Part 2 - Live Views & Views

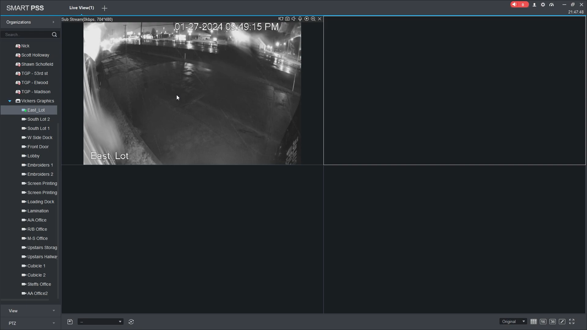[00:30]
If you double click one it'll open up that view and if you notice up here in the top left of that view it says substream. This is what I was talking about before. Notice it's only doing 260 ish kilobytes but if you right click you can change that stream type to main. Now we're getting the full 4k resolution. You're taking a lot of data to get this image to you now. It doesn't help that it's rainy and the camera's wet but here's full quality. Change it to substream.
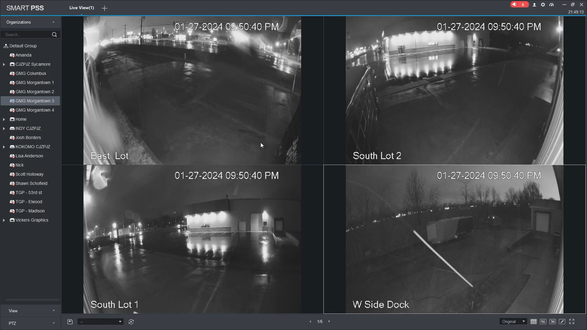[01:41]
You'll see at the bottom you can have different options here to switch to different sets